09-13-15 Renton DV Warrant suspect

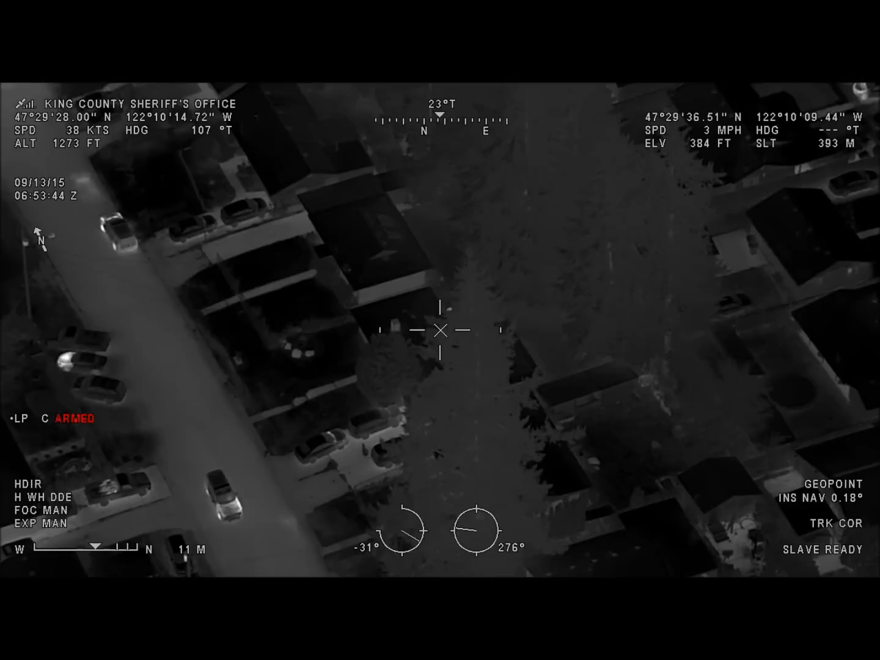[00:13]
He's at 658 Queen in the backyard. He's going to go east. He's going to cross the fence.
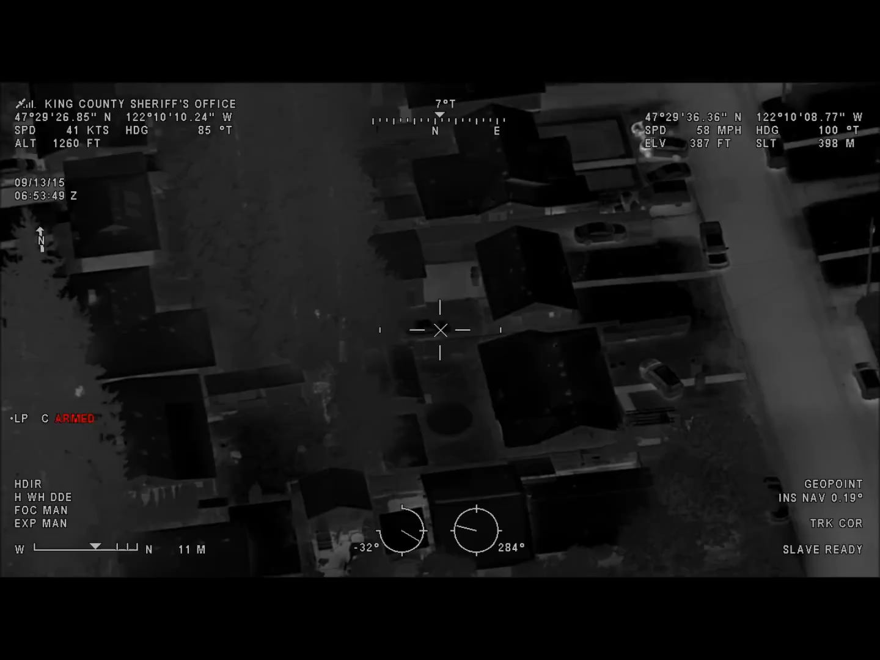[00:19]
He's going to come out on Redmond Ave. He's headed that direction. He's headed towards 659 Redmond. Going around the south side of that house, he's going to pop out on Redmond Avenue Northeast. He is crossing Redmond.
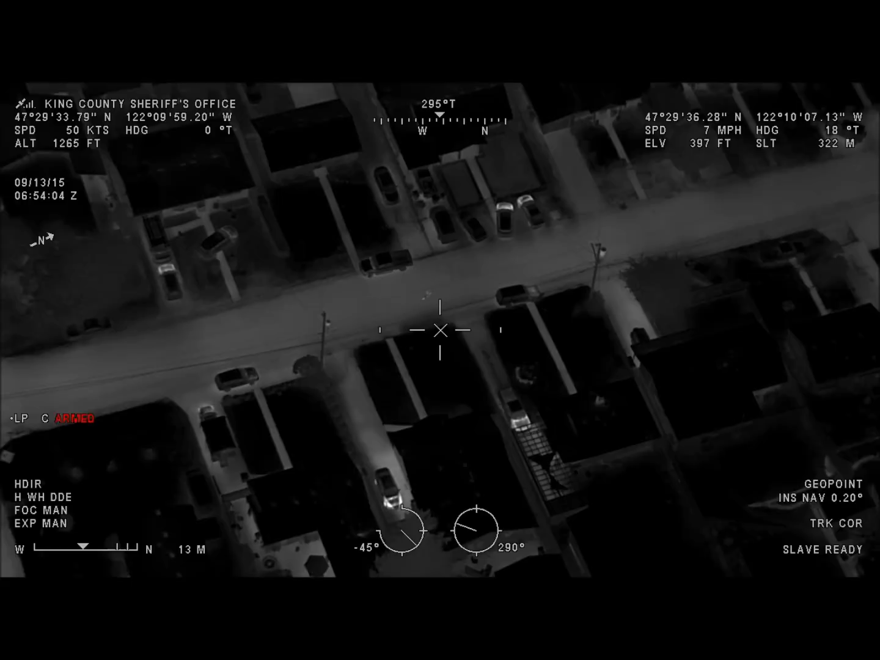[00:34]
He's headed north on Redmond, right down the middle of the road. He's still running north on Redmond, down the middle of the road. North on Redmond.
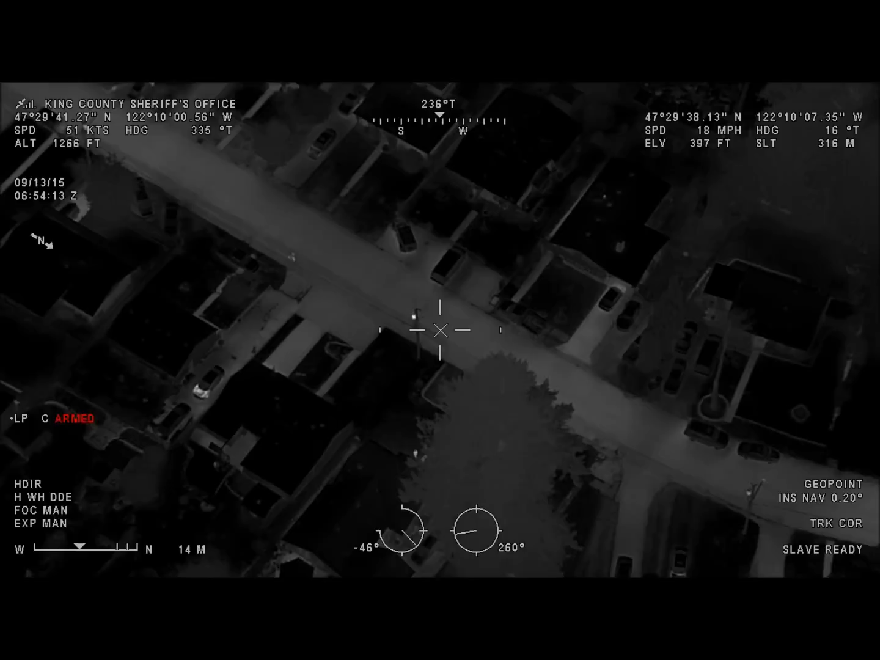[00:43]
North on Redmond hasn't changed. He's right on the edge of the road. He's okay. He's ducking into a house here. Okay, that unit. Stop! Stop! Stop! He just ducked into that. Okay, he's in that yard. He's going around to the back. Okay, he's moving pretty quick. He is going to pop out. I think it's a power line road. I think that's what you guys were talking about. Looks like he's into more of a green belt area.
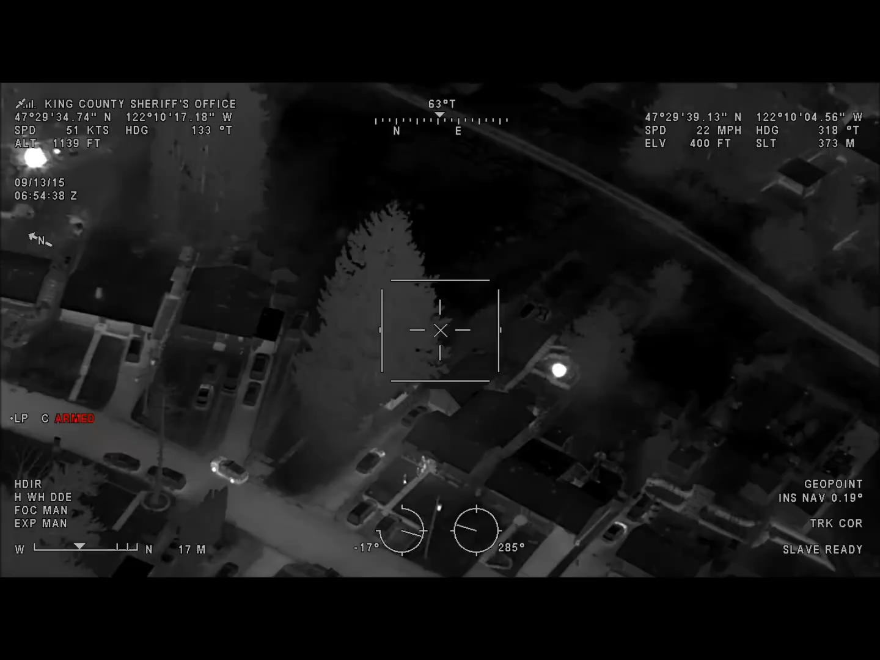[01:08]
21. He's wearing jean shorts and a gray t-shirt. Gray shirt, jean shorts.
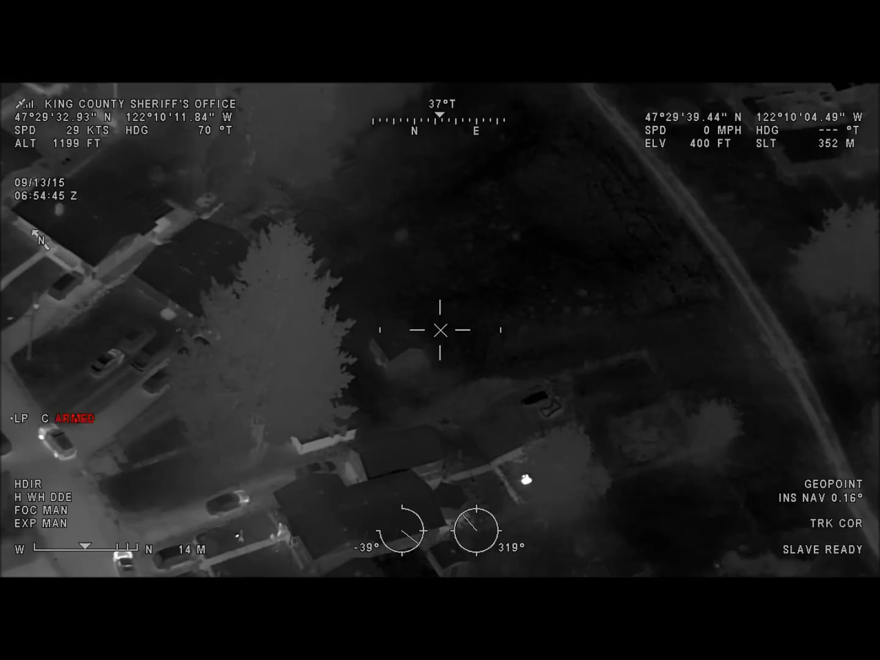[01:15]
11. I'm on the power line. All right, so Guardian, he did not make it to the power line road. He is behind 680 Redmond Ave.
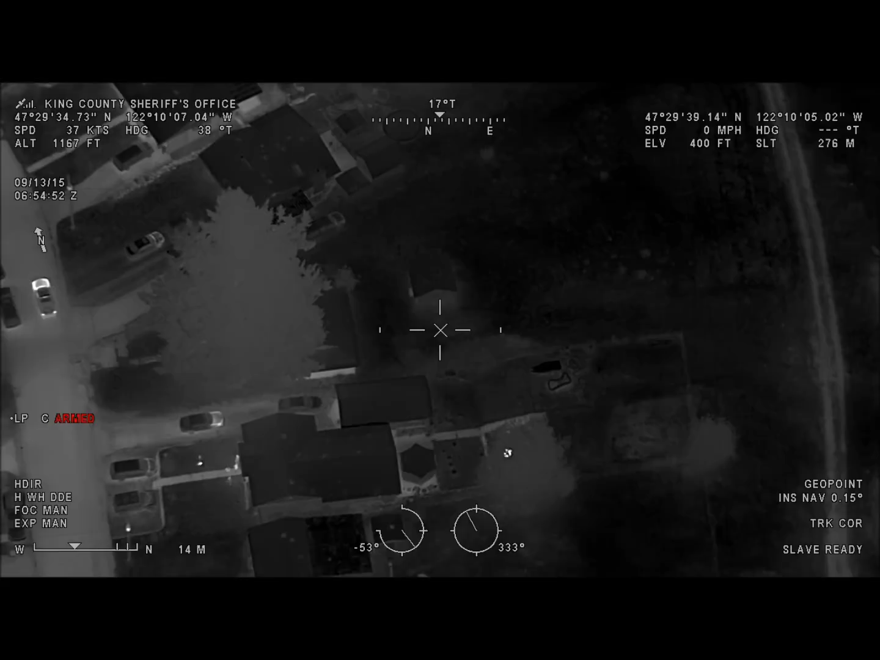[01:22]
Is the last I saw him. Okay, he's hiding behind. Try to get him to ground. All right, Guardian, he's hiding behind a shed in the backyard of 680 Redmond. That officer that stopped out there, okay, yeah, the dog, just keep coming to the dog. Okay, right turn, right turn, right turn, right turn.